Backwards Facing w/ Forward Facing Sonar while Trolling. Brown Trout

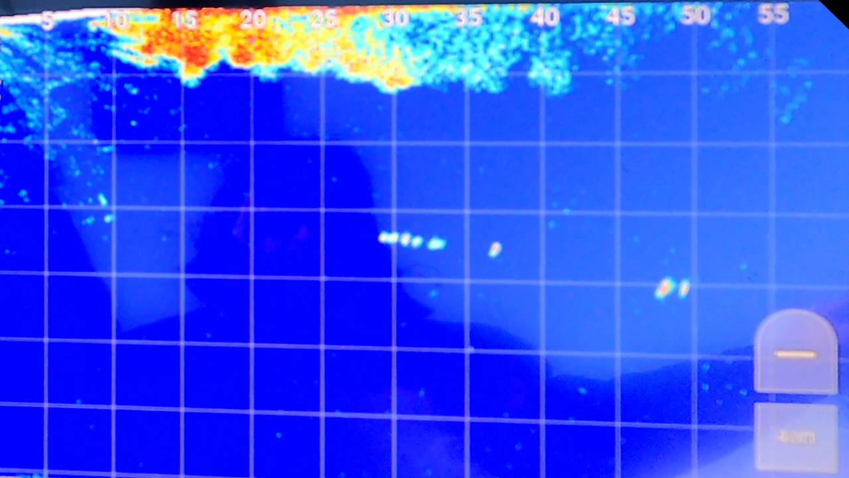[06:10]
Behind the spinner, still see him. Yeah. Did you slow her back down?
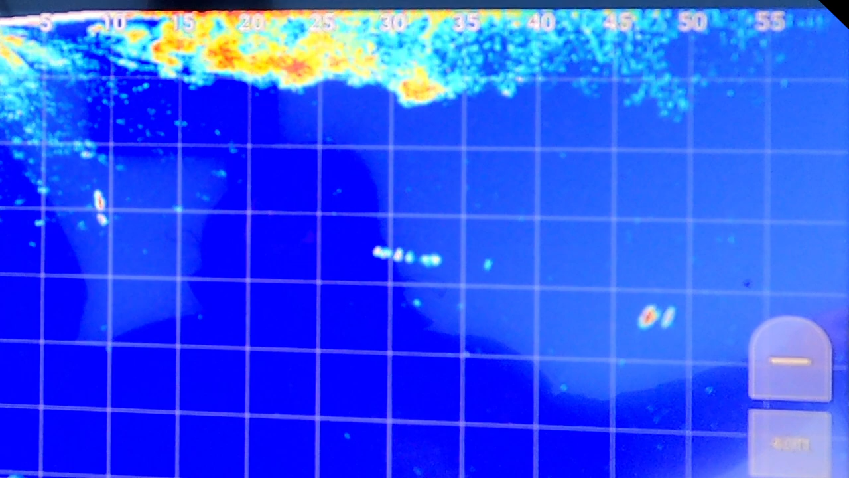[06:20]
Yeah. He's been with us over 100 yards. Now he's coming to the spinner.
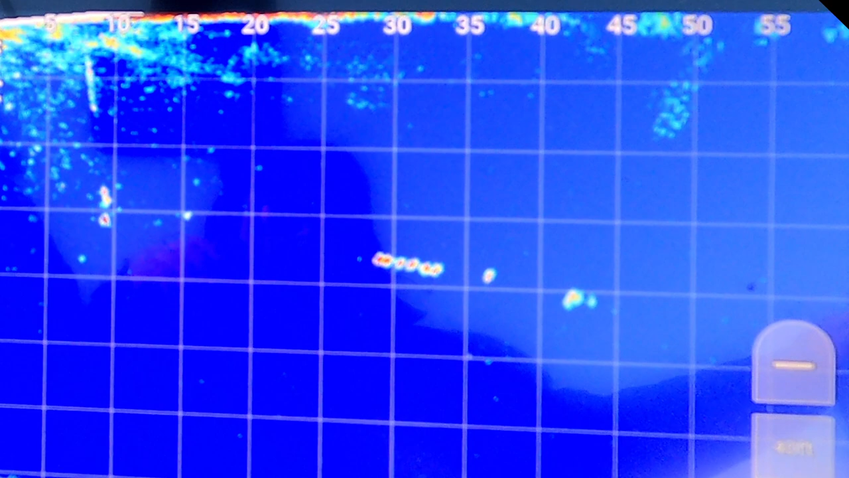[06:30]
Yeah. He's coming in pretty hot. Yeah. All right, who's watching that spinner? Eat it. Eat it. Oh, he's all over it. No! Spinner.
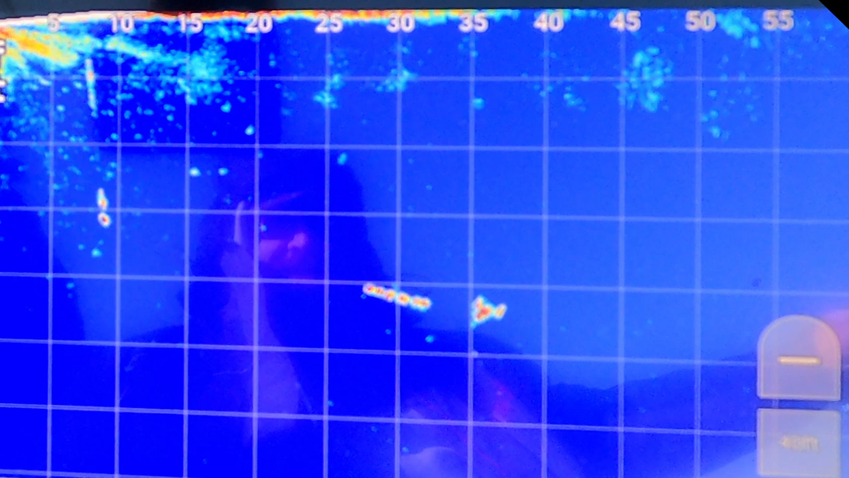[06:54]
Is he on it? Yeah. Oh, where are you going? He's on something. Oh, he touch it? This is so cool. What is he doing? He's like on top of one of them, so be ready.
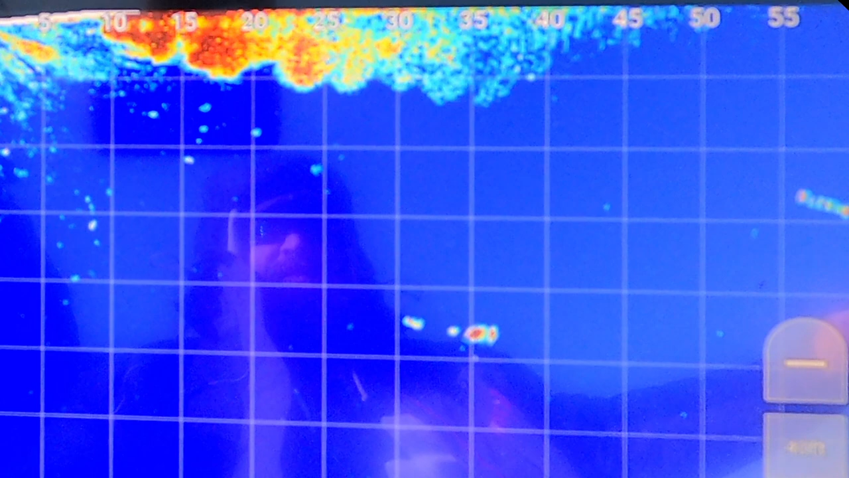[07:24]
Son of a gun.
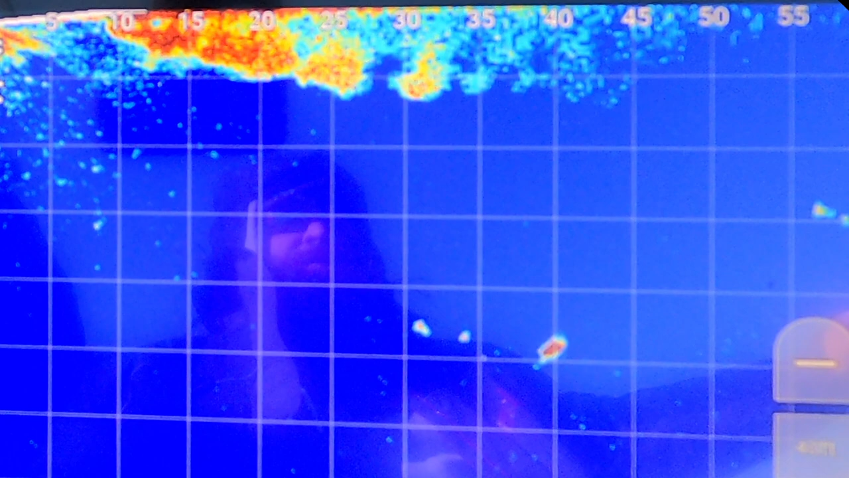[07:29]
No. No.
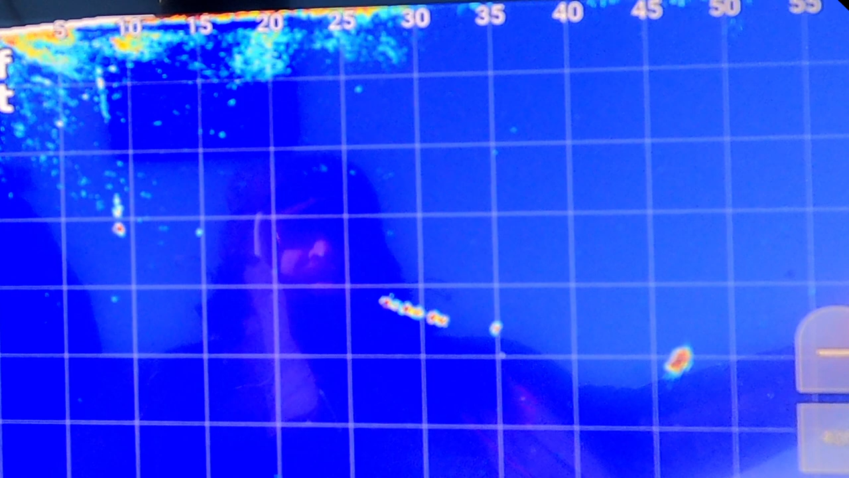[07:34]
He like touched it. He's coming back.
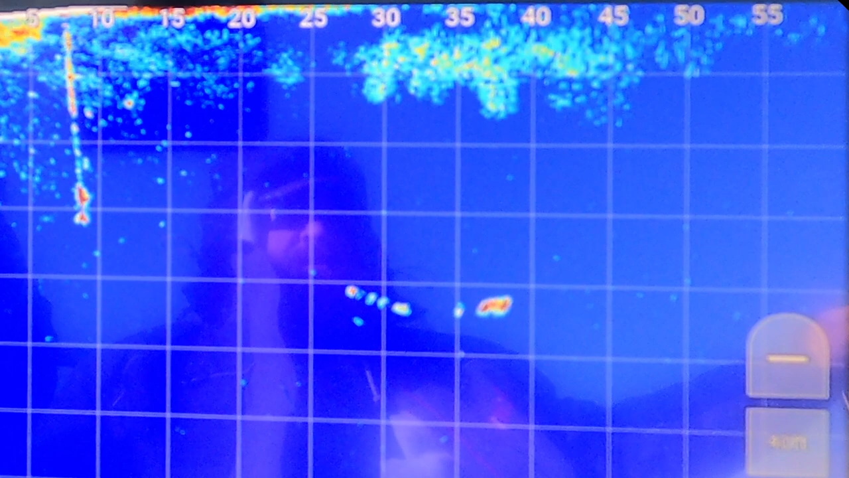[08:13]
Put away. That's a decent fish, isn't it? Yeah. Where are you going?
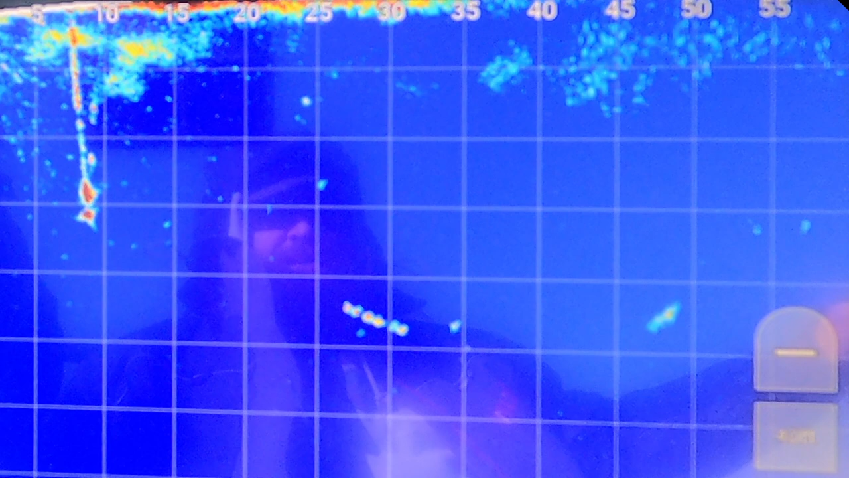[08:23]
Ooh. For the other fish. Oh, he is. You can see the other fish.
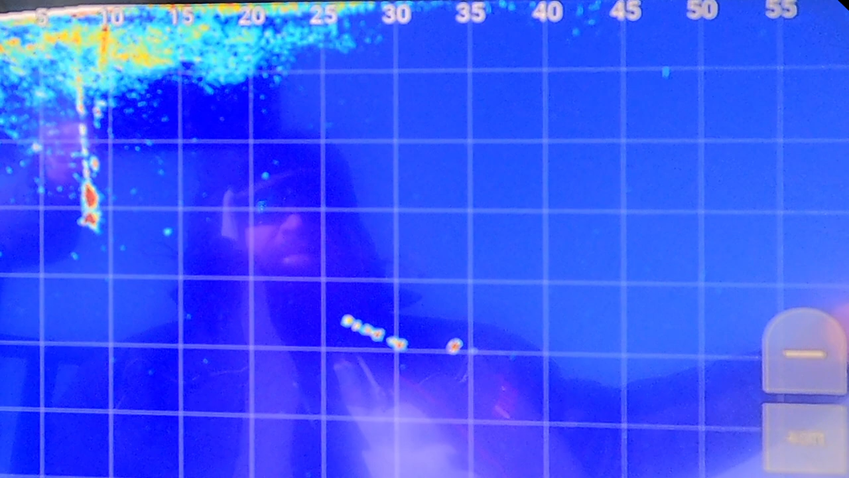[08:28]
Right, this one. The lead core. That's on the lead core.
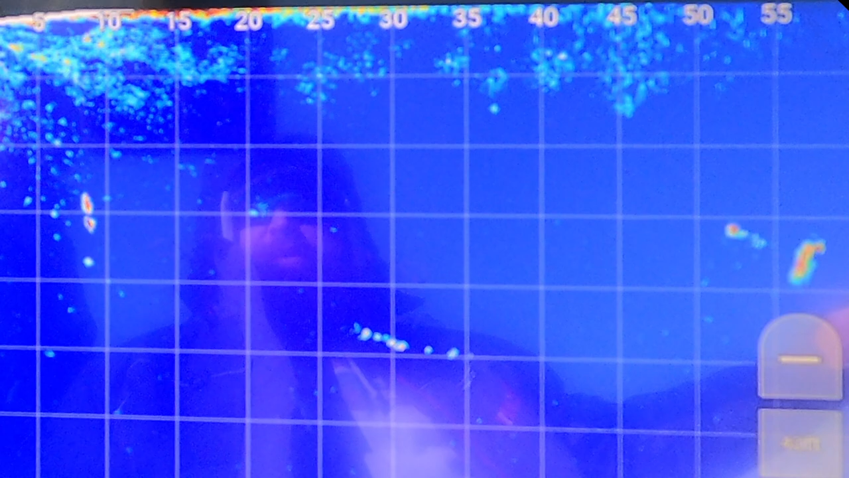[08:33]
He's all over it. He likes that.
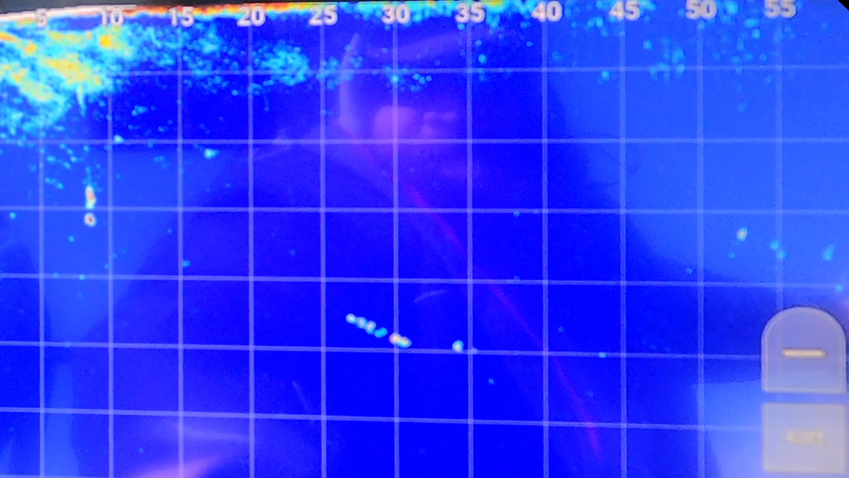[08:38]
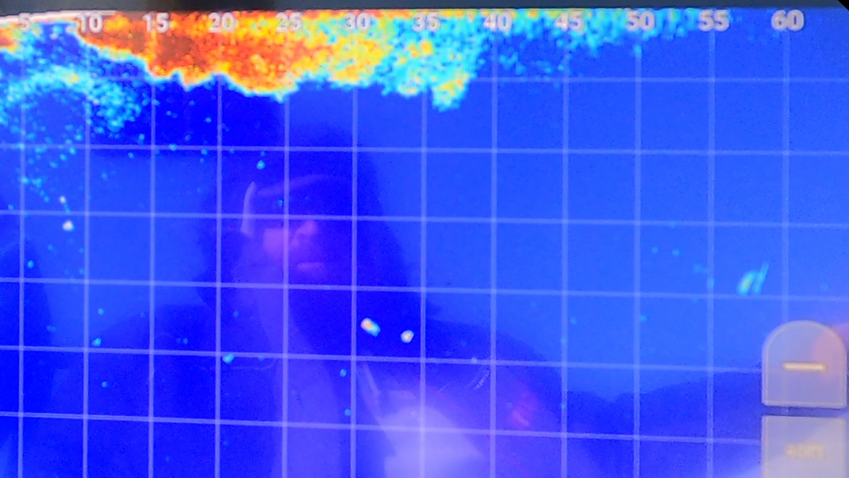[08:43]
Is he pulling the lead core down?
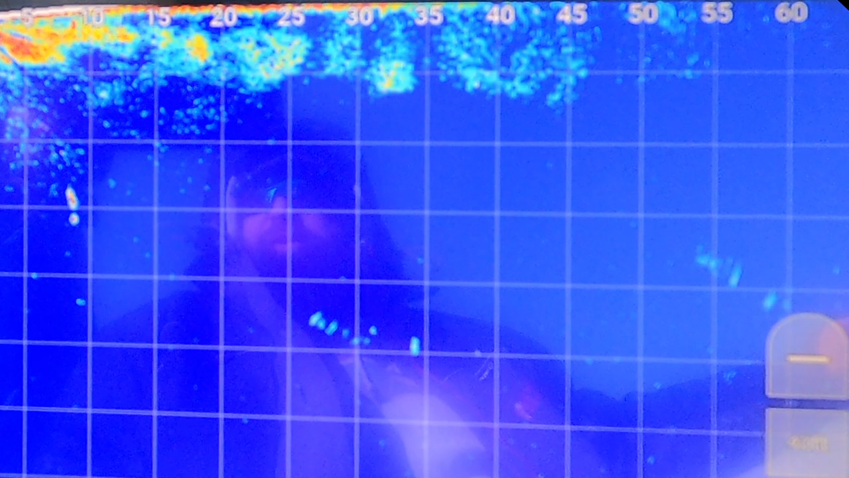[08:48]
No. He's all over.
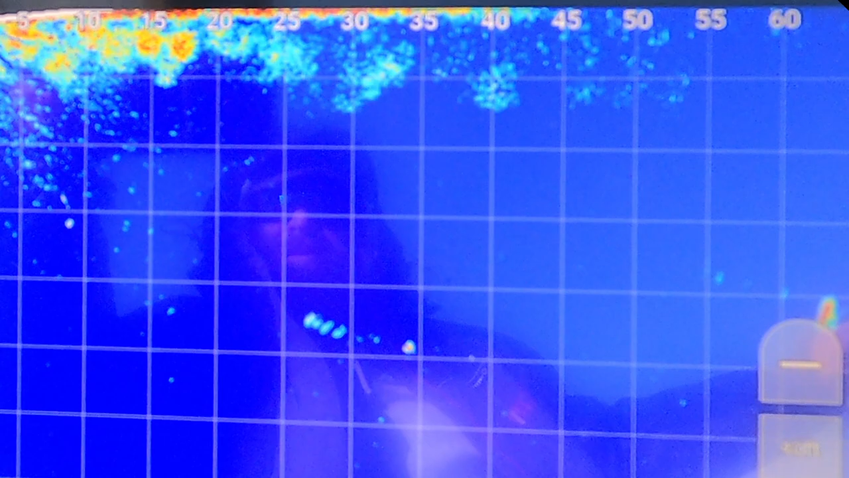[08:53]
Yeah, he is. Unless that was just another school of bait, we shouldn't get to see.
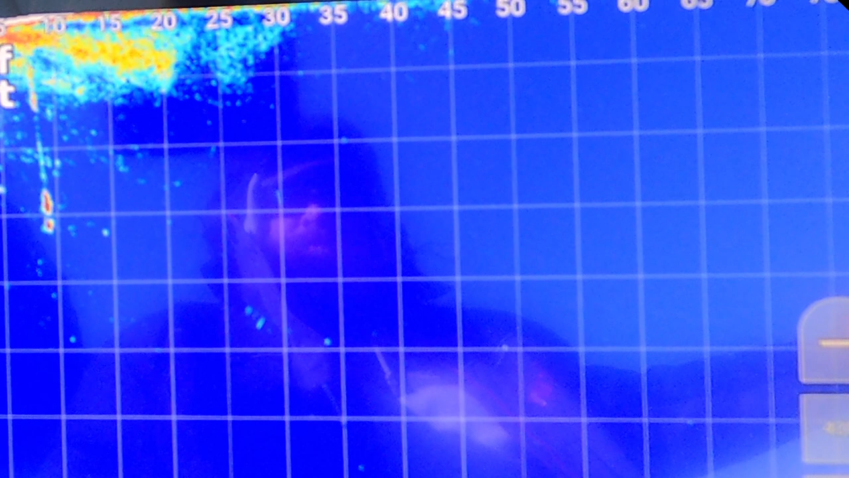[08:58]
No, because that was following us. Right?
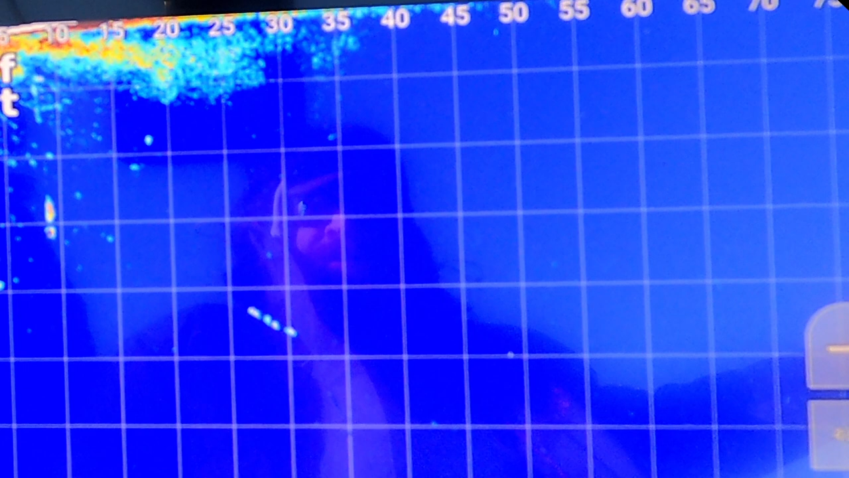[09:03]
Yeah, it's still there, see? Hey. Did you just turn? No.
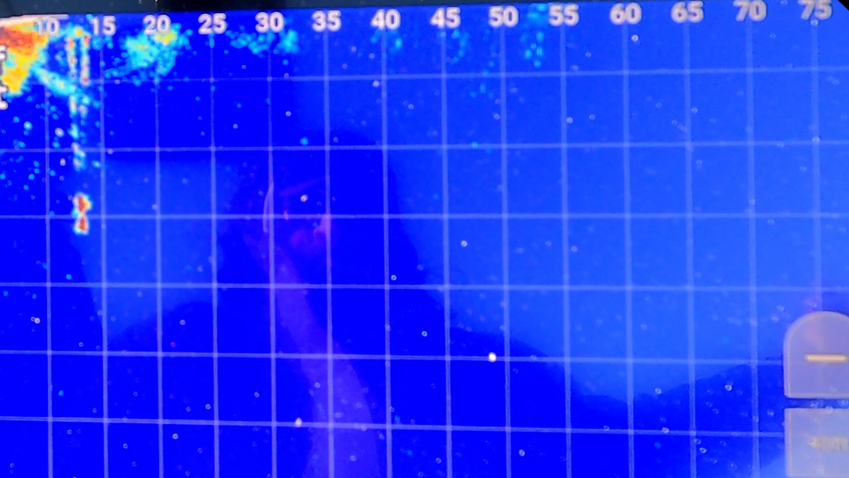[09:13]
Maybe it was bait.